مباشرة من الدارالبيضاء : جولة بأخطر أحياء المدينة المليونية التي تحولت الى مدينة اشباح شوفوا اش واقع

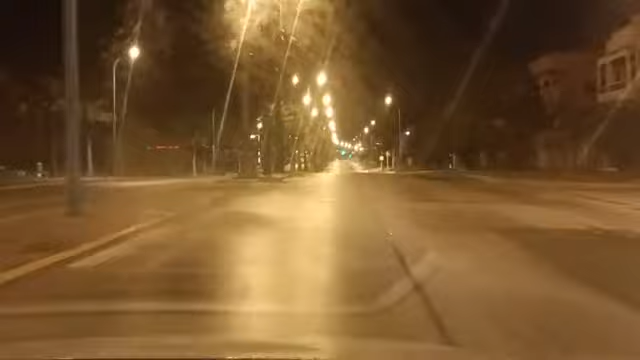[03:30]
كيف كنشوفوا دابا الناس كتعيش واحد الجو، واحد الجو ديال الاطمئنان، واحد يعني ما كيبانش بان كاين شي ازعاج ديال المواطن، يعني كاين واحد الهدوء تام. حنا ما كنقولوش بان كنشكروا الامن ولا كنجيو من شي حد، انما الواقع كيفرض نفسه.